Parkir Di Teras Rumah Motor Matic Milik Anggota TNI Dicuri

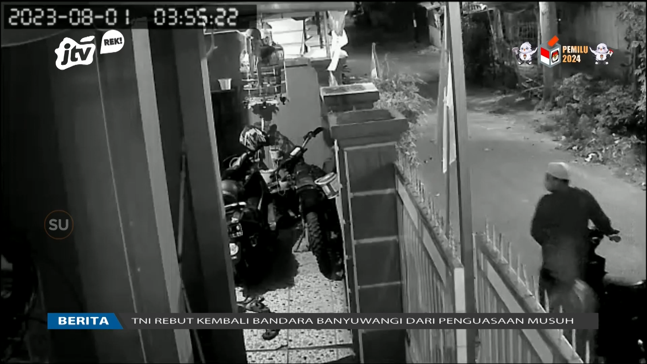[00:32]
Setelah memastikan suasana kampung aman, pelaku kemudian menuntun motor yang dikendarainya mendekat ke rumah korban. Satu pelaku sempat kembali mengawasi suasana hingga akhirnya pelaku berhasil merusak kembok pagar.
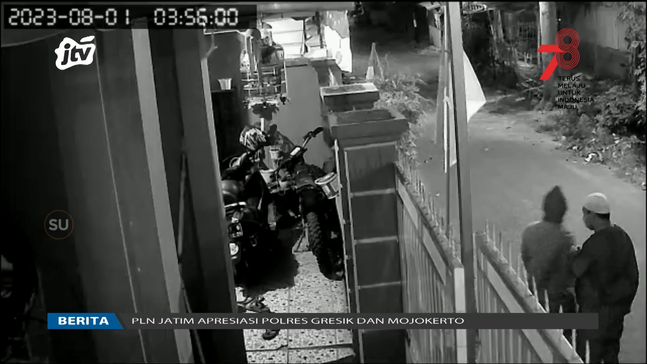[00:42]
Hanya dalam hitungan menit,
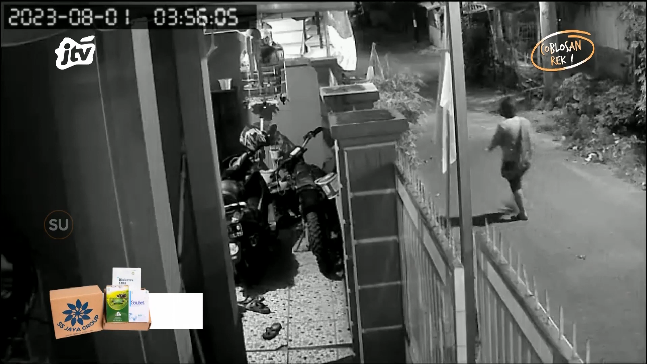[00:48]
motor Honda Scoopy nomor polisi N5491SX warna abu-abu kombinasi coklat berhasil dikeluarkan pelaku dari teras rumah.
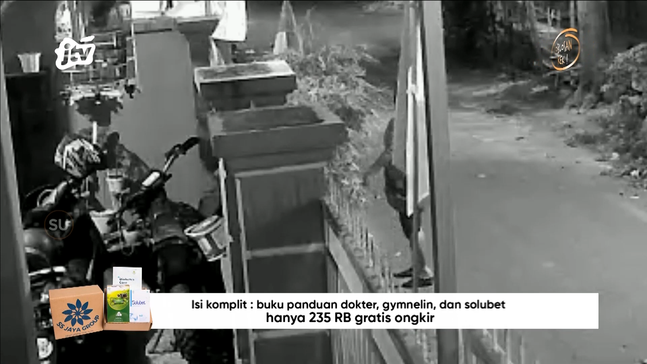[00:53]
Dari keterangan korban yang juga anggota Kodim 0820 Propolingo,
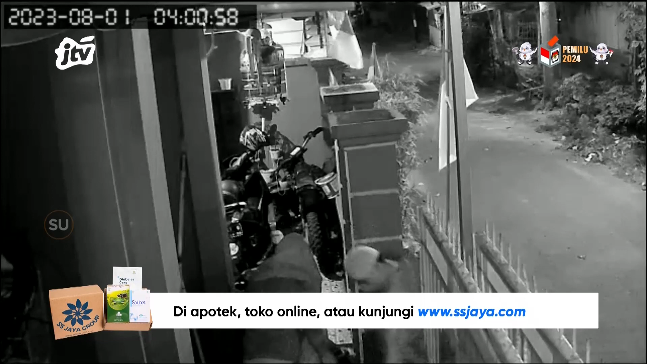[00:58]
sebelum berhasil membawa kabur motor miliknya, pelaku terlebih dulu merusak gembok portal dan gembok pagar rumah menggunakan cairan kimia.